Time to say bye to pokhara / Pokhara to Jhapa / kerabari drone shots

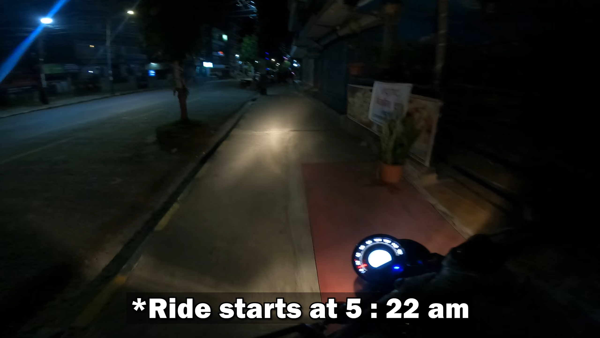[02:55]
5:22 होला, अनि वी आर अफ फ्रम लेक साइड टु झापा।
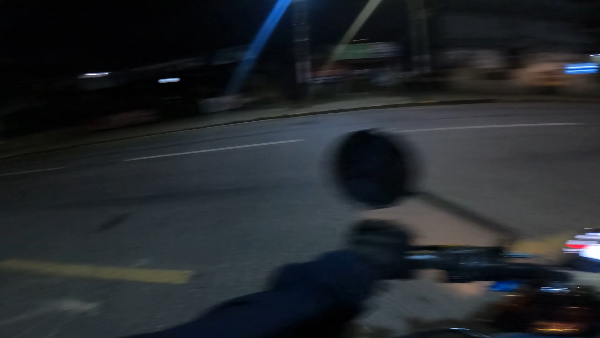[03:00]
पोखरादेखि झापाको राइड, बिहान बिहानै अब मजा आउँछ कुदाउनु चाहिँ, तर केही बेरको लागि मात्रै हो, किनभने अगाडि अगाडि बाटोहरू लास्ट बिग्रिरहेछ क्या।
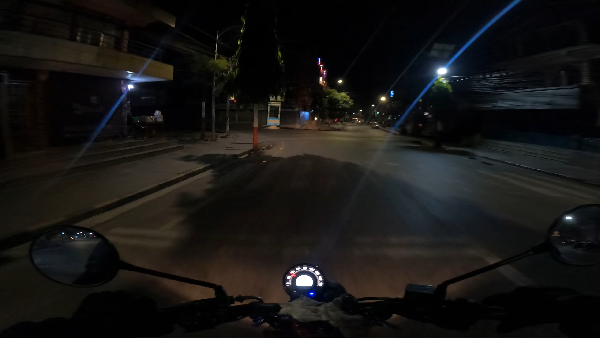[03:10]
सो यो हाम्रो हलनचोक, लेक साइडबाट म निस्किँदैछु। माहौल जोस् राम्रै हुन्छ हौ पोखराको यार, बिहानदेखि बेलुकासम्म है, रातभरि पनि क्लबहरू सबै ओपन हुँदैछ, 6 बजीसम्म कतिवटा क्लबहरू त झन्।
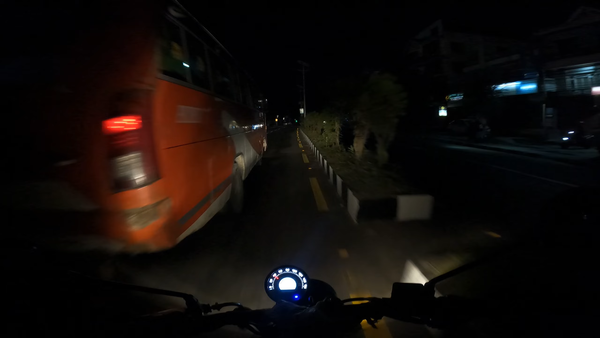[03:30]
सो आई होप बाटोमा गाडीहरू धेरै नभेटियोस्, नत्र मार्छ, धुलोले मार्छ क्या।
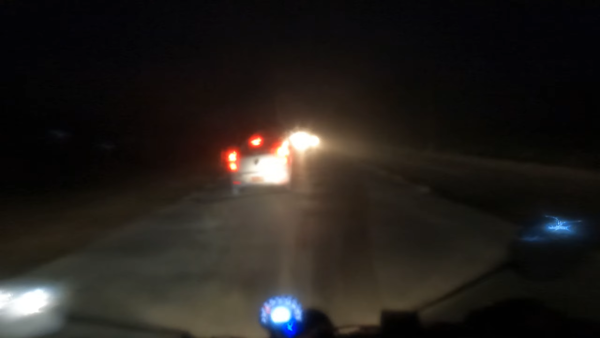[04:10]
के को नभेट्नु गाडी यार, वरिपरि नै गाडी गाडी, यता पनि गाडी उता पनि गाडी, धुलो धुवा अनि हुस्से सब तिनवटा मिक्स्ड खाँदै बढ्दैछु अगाडि। आम्मा यो गाडीहरू हेर्नु त ल, युपीबाट यार यत्रो गाडी आइदिइरहेको,